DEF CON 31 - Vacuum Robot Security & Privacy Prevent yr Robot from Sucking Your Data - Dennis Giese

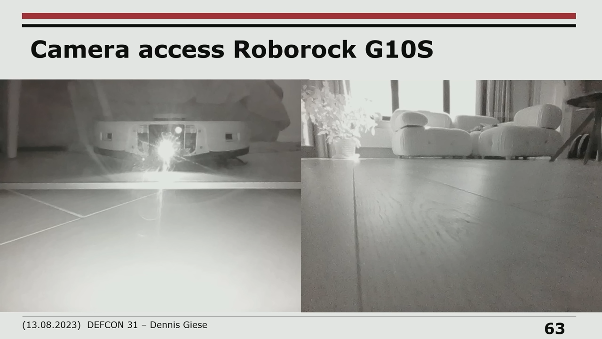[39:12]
And you see kind of like the quality again from the optical sensors. For the L10S Ultra, they gave it a RGB camera, which is also nice.
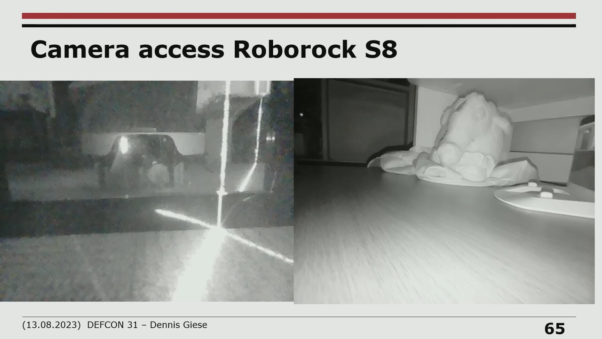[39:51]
This is the blue elephant, so you cannot see the blue in the picture, which is kind of sad, but it's okay. I mean, you still see that the optical sensor sees something, right?